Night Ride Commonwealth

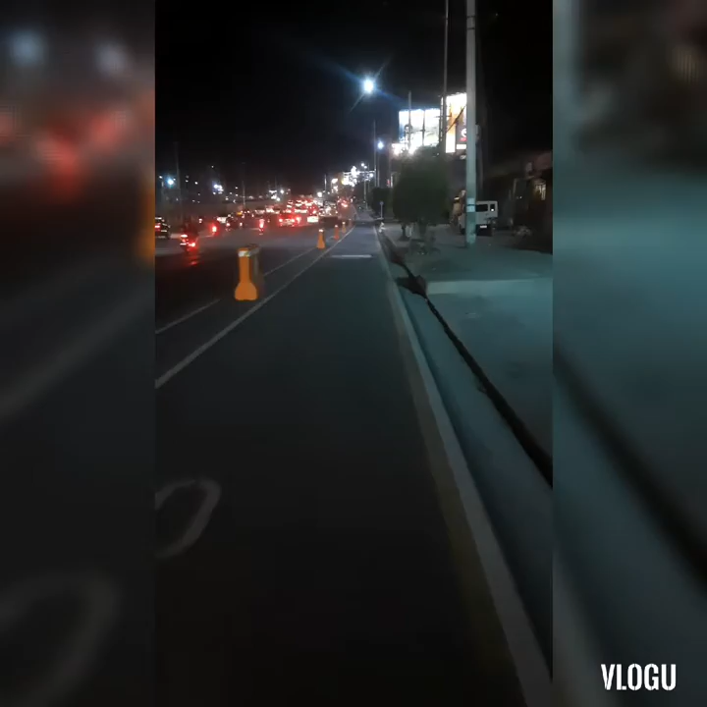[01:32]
makasarap kung mag bike dito ang lapad talagang ligilit ka lang kasi maraming masakyan maluwag kasi ka sana dito no maluwag no pero kung gano'ng sa exa sana no tapang luanag oo
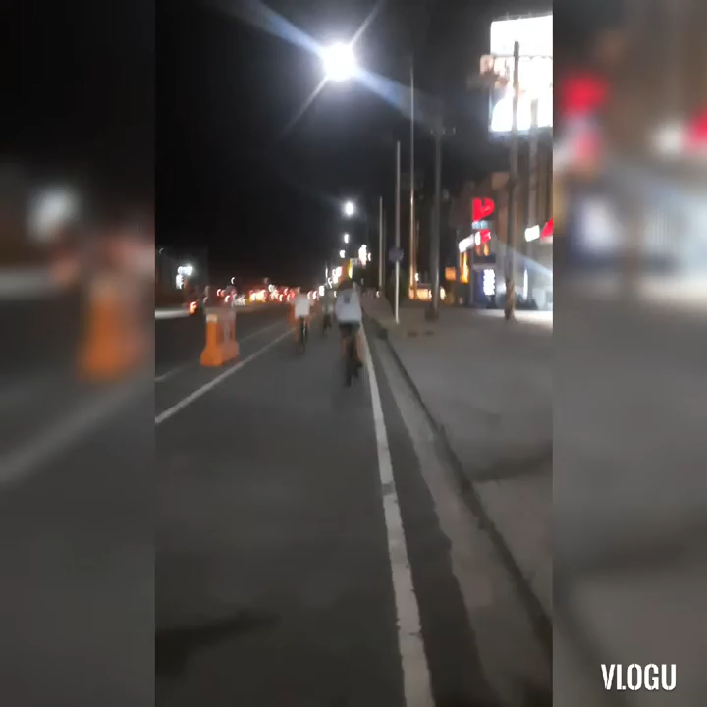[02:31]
so so okay po hanggang dun muna tayo okay muli mo tayo sa pagpadyak kamay na po ulit so hello what's up guys dito na ako sa may dito na kami sa may ano Robinson Doña Carmen